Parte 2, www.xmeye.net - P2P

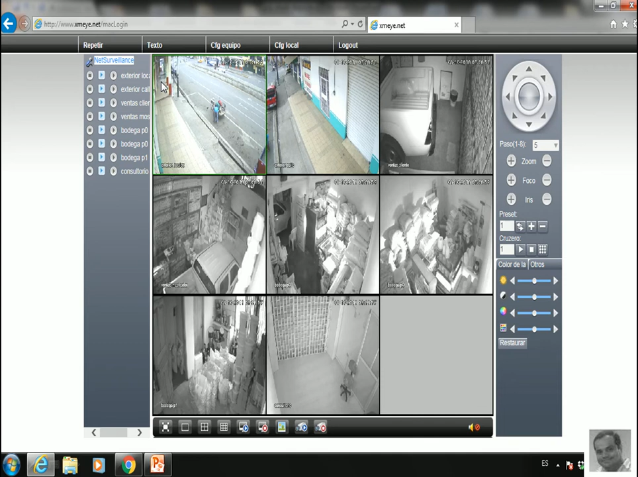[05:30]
que todos los botones están en azul significa que estoy viendo todas las cámaras en forma online